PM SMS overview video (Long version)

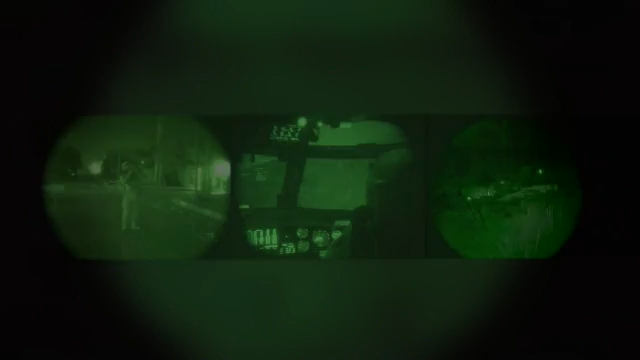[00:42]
provides Soldiers with the capability to engage and execute operations in very low-light conditions.
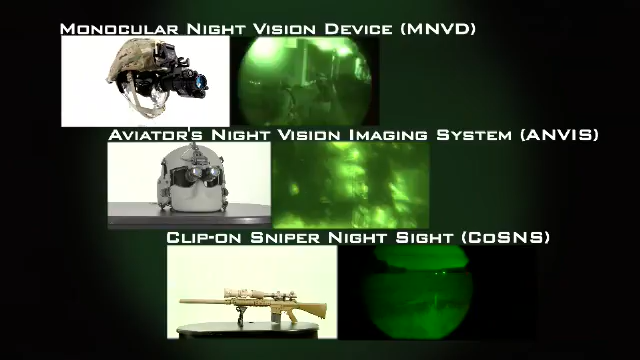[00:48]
Our lasers and weapon lights allow for illumination,
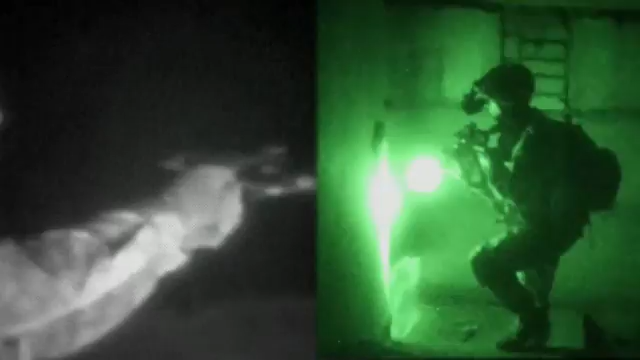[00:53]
precision aiming, and signaling in visible thermal or infrared spectrums. We utilize them so much as far as designating targets and giving command to the night,
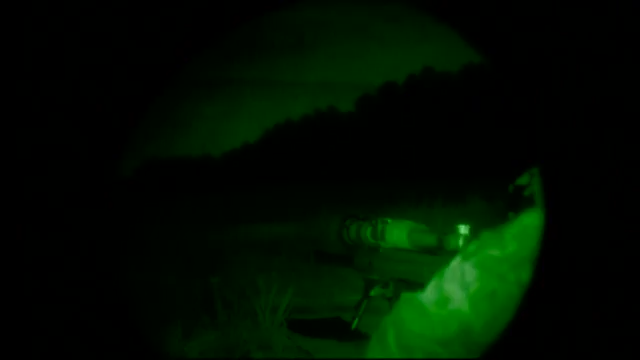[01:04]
lassoing targets, designating targets for aircraft.
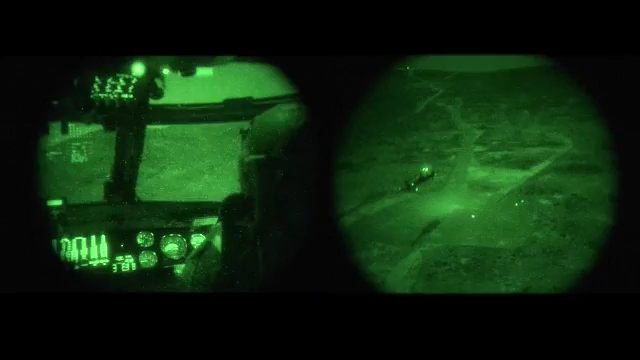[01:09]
When paired with our night vision devices,
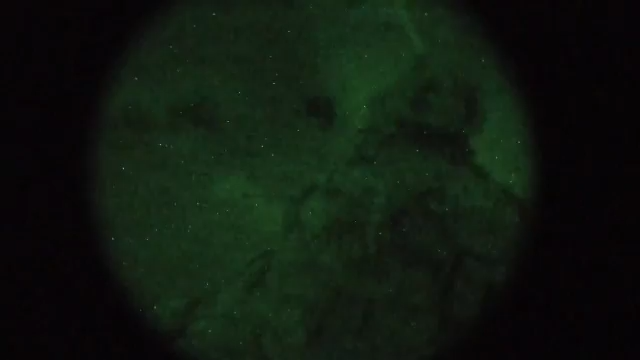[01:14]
Soldiers can operate their lasers and weapon lights covertly to dominate and provide overmatch on the battlefield.
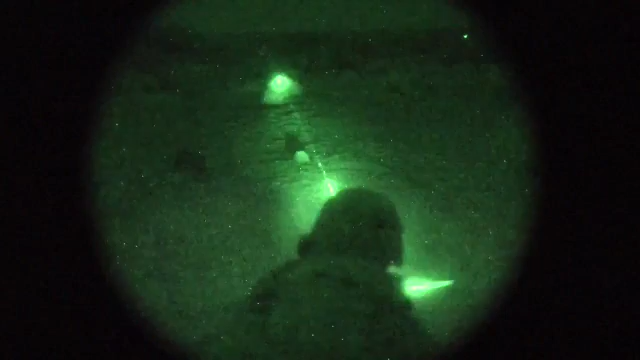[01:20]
Our thermal technology enables Soldiers to detect heat signatures and see through obscurance such as smoke,
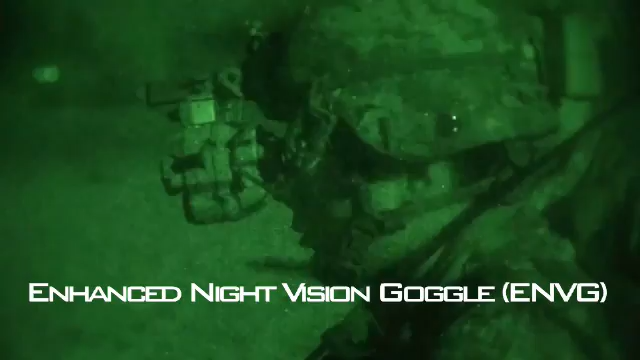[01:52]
Enhanced night vision capabilities fuse image intensification with thermal technology to enable detection and
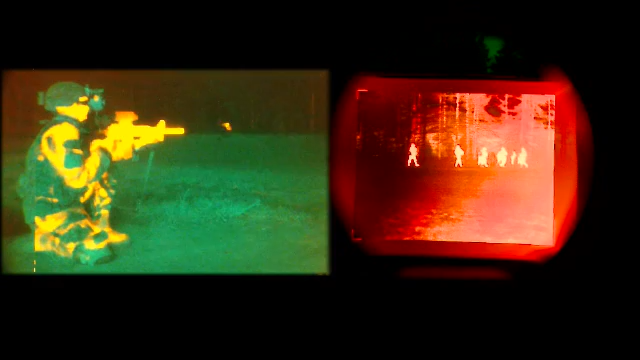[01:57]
identification of targets that may otherwise be camouflaged in all light conditions.
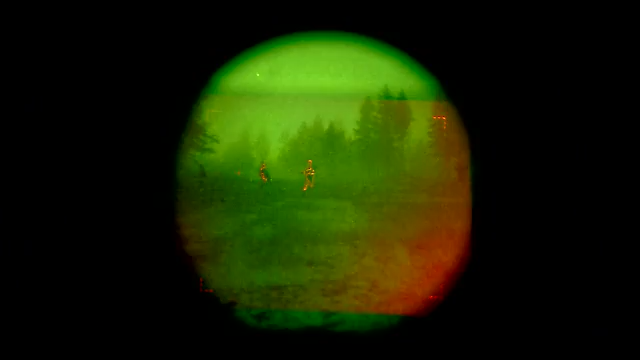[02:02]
At that point I saw three enemy combatants, probably not more than 10 meters away, and we were able to decisively and very rapidly eliminate that threat.